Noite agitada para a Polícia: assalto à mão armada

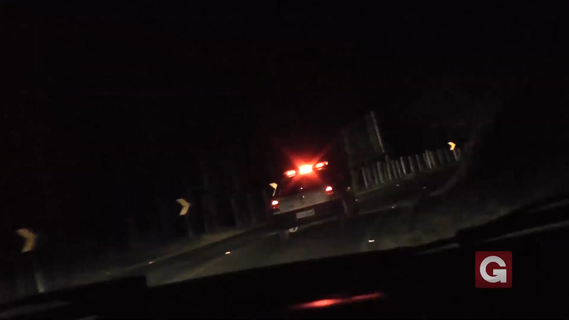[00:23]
29 de julho A Polícia Militar de São Pedro da União Durante o patrulhamento, localizou dois veículos Próximo a uma mata Onde três homens,